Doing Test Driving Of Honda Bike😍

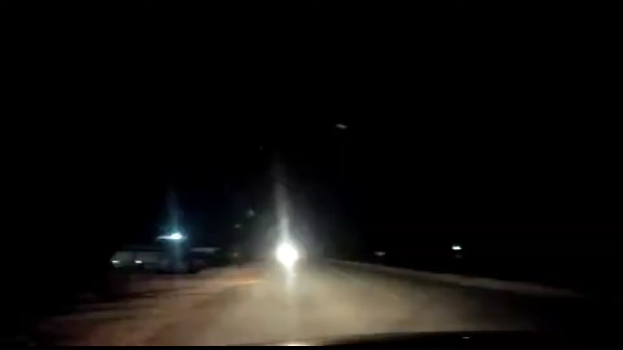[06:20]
घना अंधेरा छा चुका है, टाइम हो चुका है 9:45
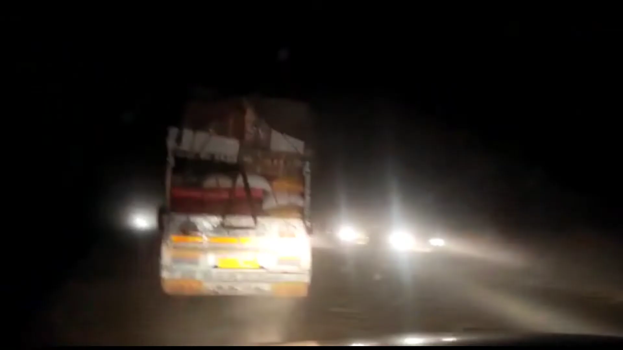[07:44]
इस रोड की क्या हालत हो चुकी है, अभी काम लगा हुआ यार, हो जाएगा कंप्लीट, कोई टेंशन नहीं है।